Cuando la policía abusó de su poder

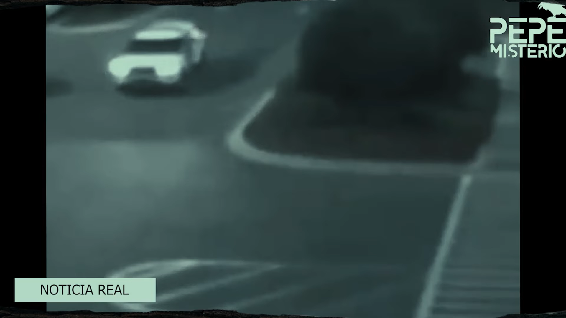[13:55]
Clayton intentó detener a este sujeto a Lloyd pero este trató de darse a la fuga por lo que inició una persecución.
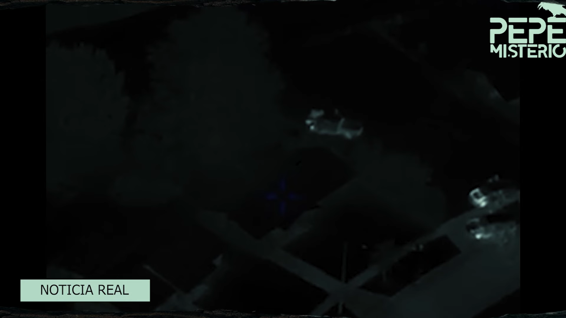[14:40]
tras encontrarlo cuatro elementos le dieron una severa golpe lo patió y lo golpeó usando incluso las bocas de los ríos que portaban. Por las heridas Lloyd fue ingresado a un hospital por más que se trató de que no sucediera terminó perdiendo un ojo.